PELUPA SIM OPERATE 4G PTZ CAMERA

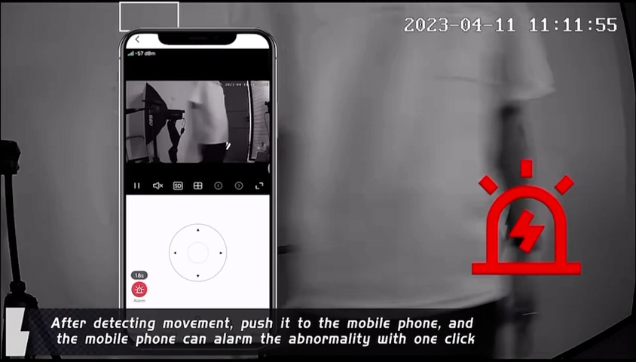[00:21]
And the mobile phone can alarm the abnormality with one click.